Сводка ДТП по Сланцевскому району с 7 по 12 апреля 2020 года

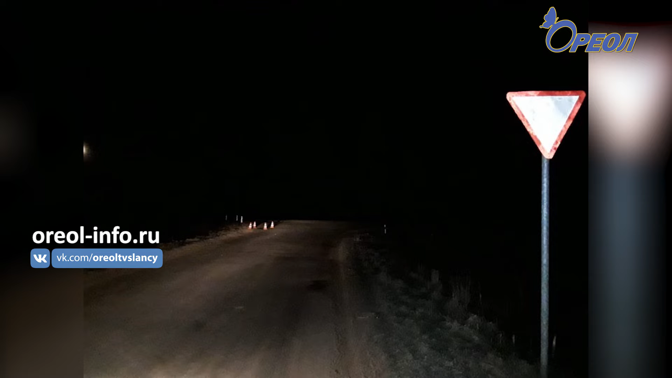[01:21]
Подъезжая к пересечению с главной дорогой, мопед врезался в Волгу, водитель которой поворачивал направо с главной дороги и двигался по своей полосе. В результате этого ДТП водитель и пассажир мопеда получили телесные повреждения.